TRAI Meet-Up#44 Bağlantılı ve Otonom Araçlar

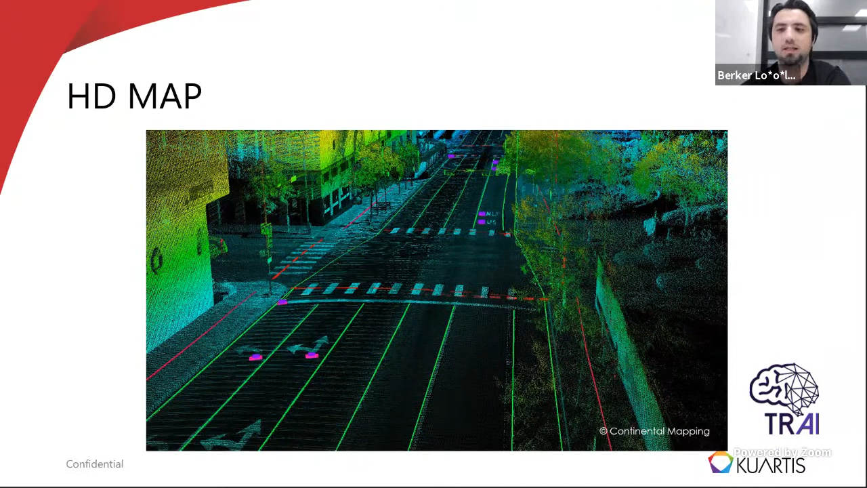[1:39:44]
Bu özel haritalar santimetre hassasiyetinde yine LIDAR dediğimiz lazer ölçüm sensörleriyle alınmış verileri kullanan özel haritalar. Bu haritaların içerisinde sadece etrafın 3 boyutlu haritası değil aslında etrafta olabilecek tüm her şey yani ışık, herhangi bir şey, trafik işareti, şerit, şeritin ortası, kavşak bilgisi nereden gidebilir? Her şey bu harita içerisinde tanımlı. Öyle olunca aslında neredeyse bu tip haritalarda neredeyse bir tren
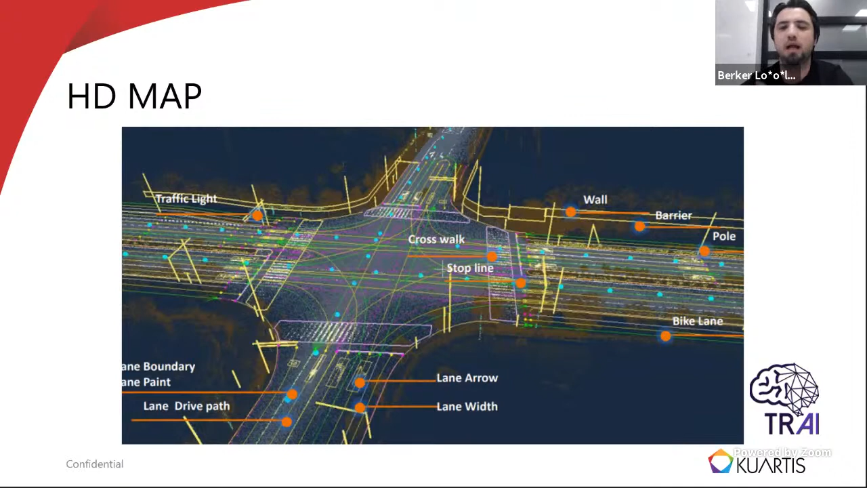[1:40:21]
gibi sen rayında gidiyormuş gibi düşünebilirsiniz bunu. Yani bu işi kolaylaştırmak için yapılan çok özel bir harita sistemi diyebiliriz bu HTML'ler. Şimdi neden bahsettim bu HTML'ten?
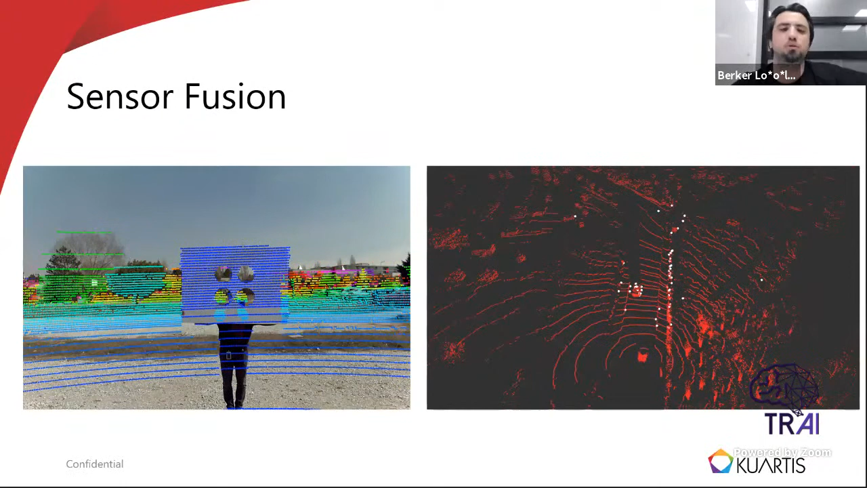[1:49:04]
aynı yerden gelmesi sağlanarak aslında farklı farklı bilgileri taşıyarak bize çok daha gürbüz, çok daha fazla bilgi veriyor diyebiliriz. Çok daha gürbüz bir sistem haline getirebiliyoruz. Güvenilir bir sistem haline getirebiliyoruz diyebiliriz. Şimdi kötü hava koşullarından biraz bahsetmek isterim. Bunları çok fazla göremezsiniz dışarıda. Yani böyle kötü hava koşullarının nasıl çalıştığını ama. Sol tarafta suyu sepkendi galiba bu.
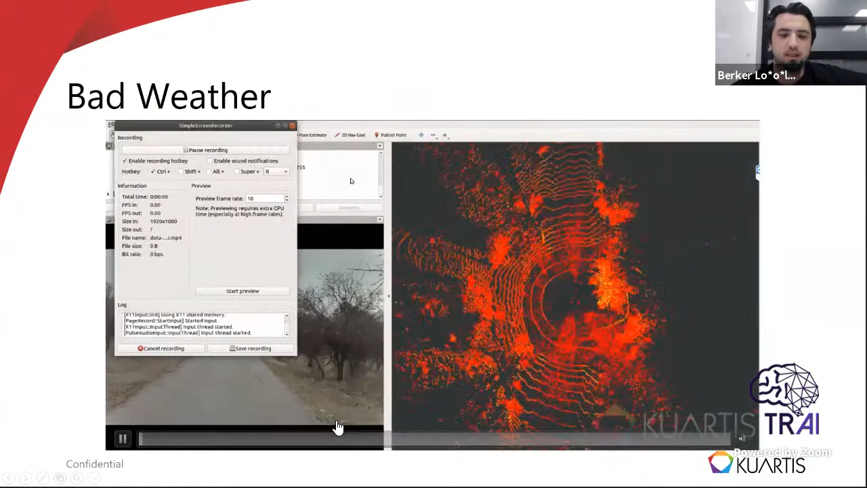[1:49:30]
Birkaç hafta önceki kötü Ankara'da çekildi bu görüntüde. Kamera görüntüsünü görüyorsunuz. Sağ tarafta da lider görüntüsünü görüyorsunuz. Gördüğünüz gibi aslında bu yağmur taneleri bile lider'da inanılmaz bir şekilde gürültü haline gelebiliyor. Ve normalde bu gürültüde bu sensör,
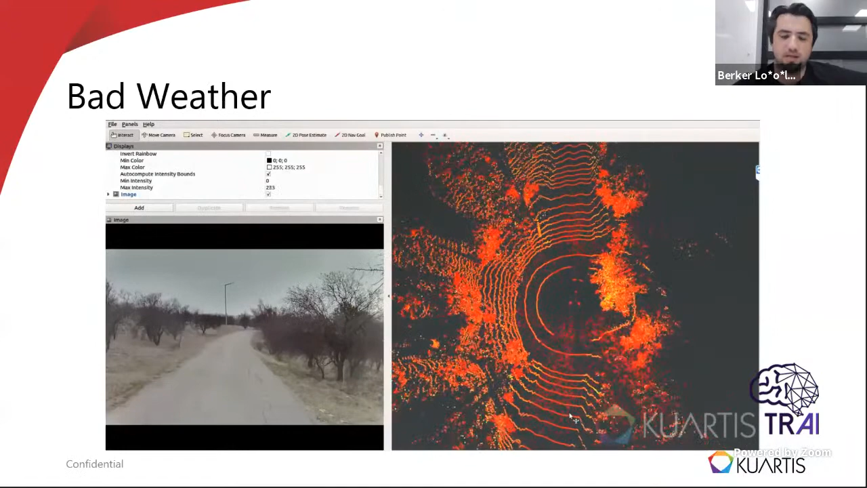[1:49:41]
yani böyle gürültülü bir ortamda çalışması algoritmaların çok mümkün değil. Biz de tabii ki bu gürültüyü minimize etmek için birçok aslında algoritma üzerinde çalışıyoruz.
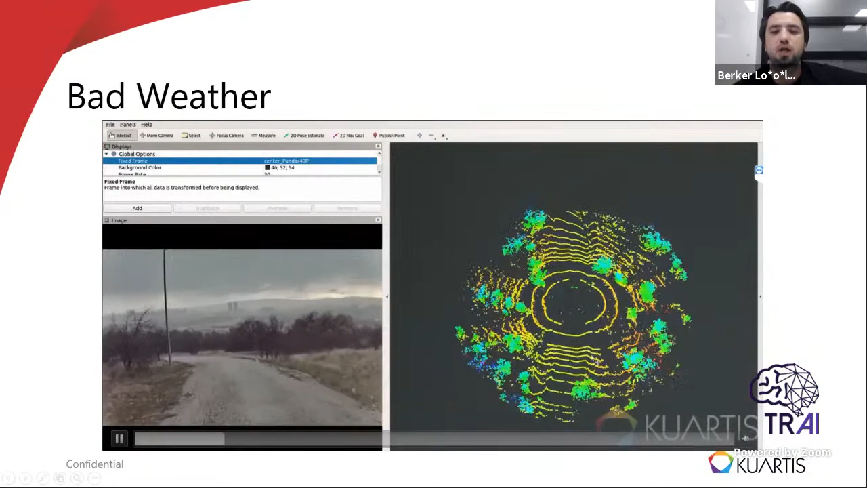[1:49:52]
Burada aslında temizlenmiş görüntüyü görüyorsunuz. Artık böyle çok tek tük kalıyor diyebiliriz lider üzerindeki etkisi bu verinin. Yine aslında burada bir başka video oynatacağım.
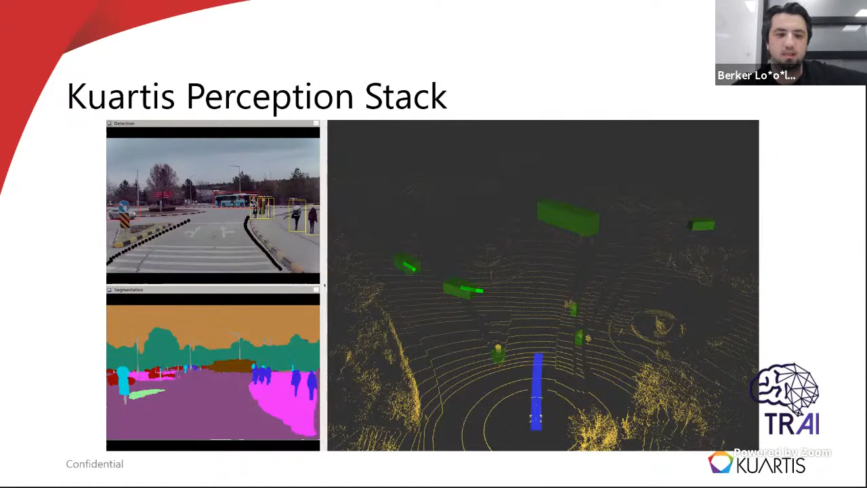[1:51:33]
üç boyutlu bulma tarafları yapay zeka temelli. Yine bir başka örnek görüyorsunuz. Bu da yine ODTÜ'de çekilmiş görüntülerdi. Bizzat bizim sensörlerimiz tarafından. Şimdi başka bir video halinde de oynatmak isterim. Yine hem kavramsal bölükleme sonuçlarını, hem iki boyutlu nesne, hem üç boyutlu nesne tespiti sonuçlarını görebilirsiniz. Burası bizim Ototeknokent içerisinden alınmış bir görüntü. Hatta burada şu anda yağmur da yağıyor.
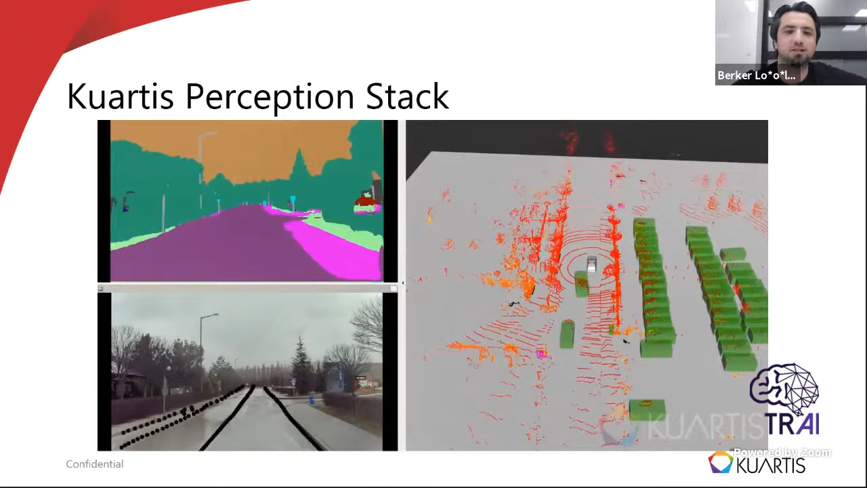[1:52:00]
Yani burada aslında aracın etrafını nasıl gördüğünü görüyorsunuz şu anda. Şimdi biraz önce Tekin Bey bahsetti aslında.
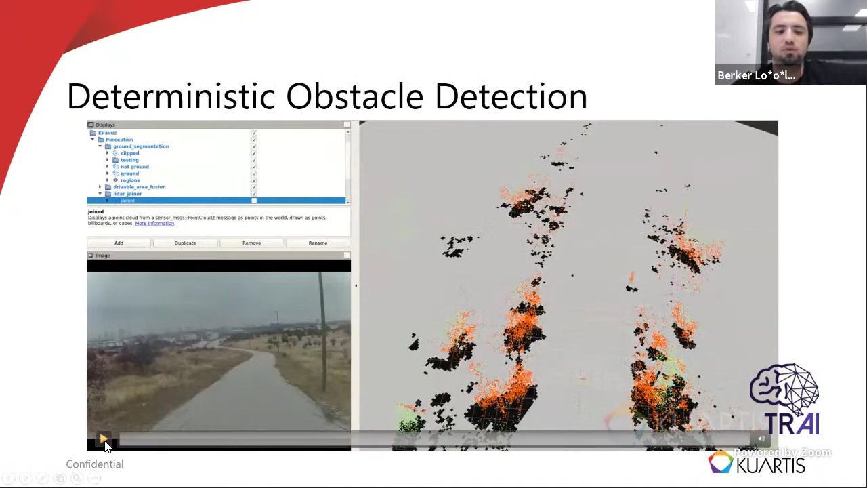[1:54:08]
Dediğim gibi yani bu long tail efektten dolayı yine Tekin Bey'in bahsettiği problemlerden dolayı biz hiçbir zaman sadece yapay zeka algoritmalarına güvenmiyoruz. Mutlaka yine Tekin Bey'in dediği gibi en kritik PET'imizde mutlaka deterministik yöntemler de var. Burada onu görüyorsunuz aslında.
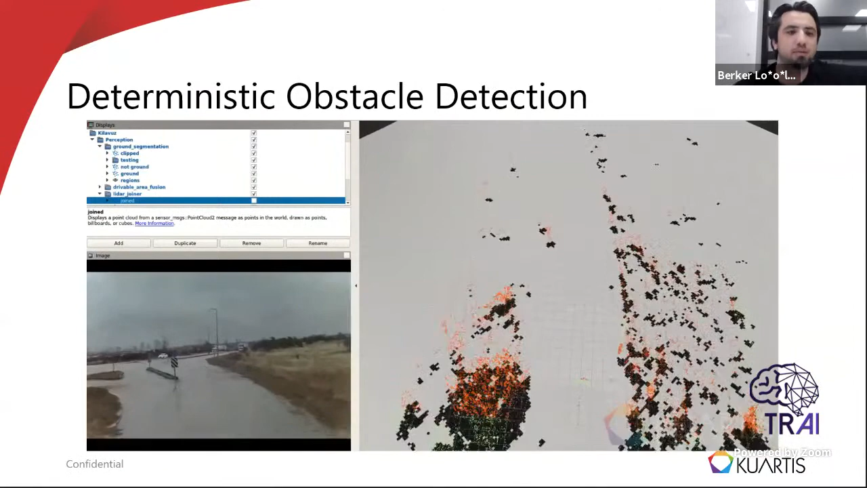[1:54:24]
Sol tarafta kamera görüntüsü sağ tarafta da bizim doluluk haritası dediğimiz aslında etrafta hangi engeller nerede engel var bilgisini çıkarttığımız Occupancy Grid Map denilen şeyin çıktısını görüyorsunuz. Yine bir ara çıktığımızı görüyorsunuz. Burada mesela birazdan sağ öndeki 3 boyutlu algılama bulamayacak ama hiç önemli değil.
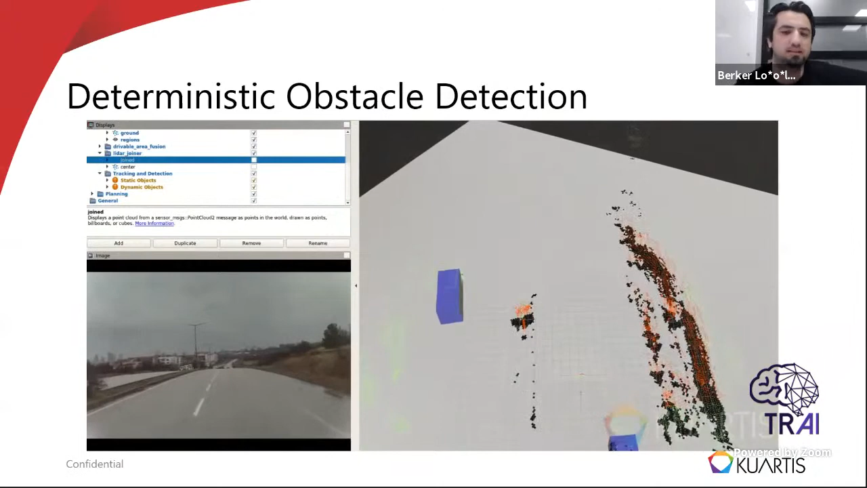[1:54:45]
Çünkü biz onu zaten normal klasik yöntemlerle klasik bilgisayarlı göre yöntemleriyle bulduk.
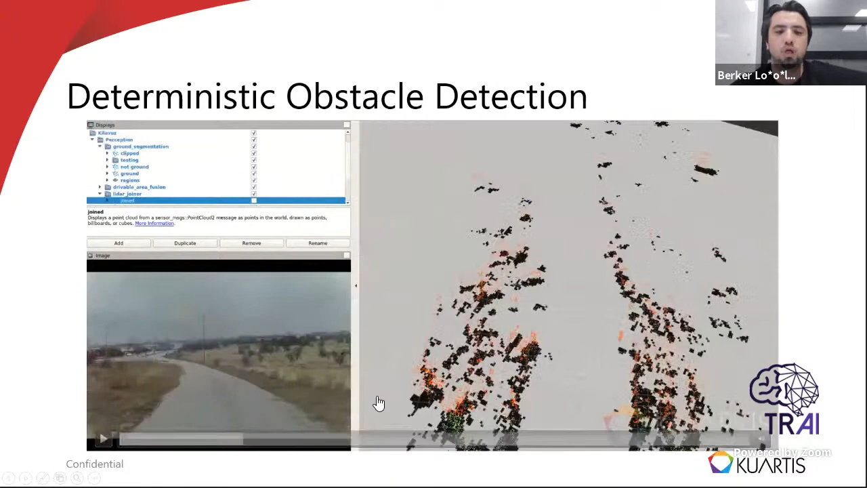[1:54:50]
Ve etraftaki yani çarpmamız gereken bütün nesneleri sınıfından bağımsız her şeyi çok ekürt bir şekilde doğru şekilde bulabiliyoruz.
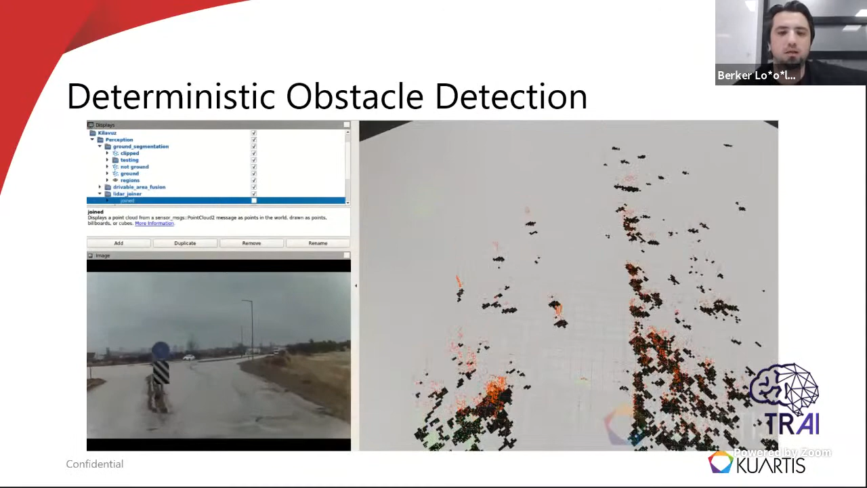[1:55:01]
Ve kesinlikle yani bunu yapmazsak zaten sadece